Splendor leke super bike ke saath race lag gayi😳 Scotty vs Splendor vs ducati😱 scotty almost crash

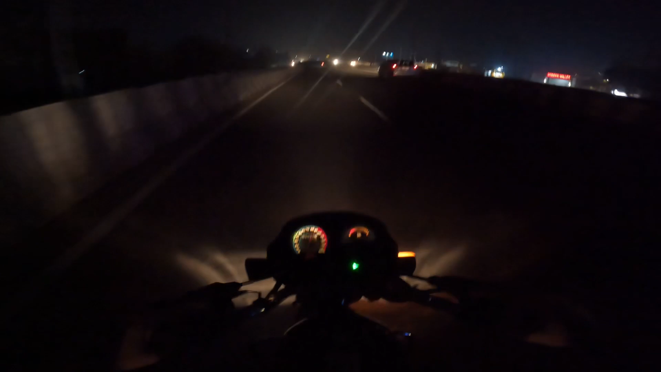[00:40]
अरे भाई 90 टच कर गई ऐसी स्पीड हमारी।
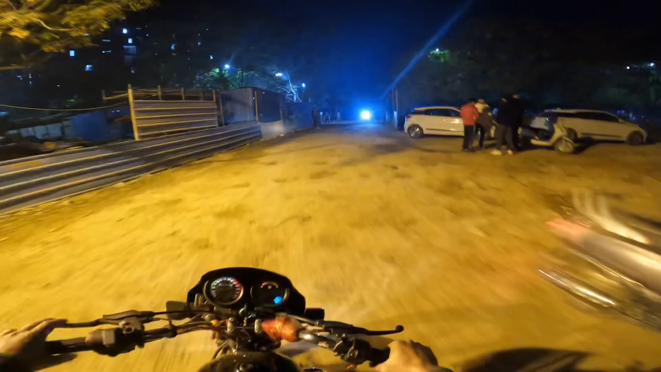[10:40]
और भाई हम देख सकते हैं पहुंच चुके हैं अपने हॉस्टल।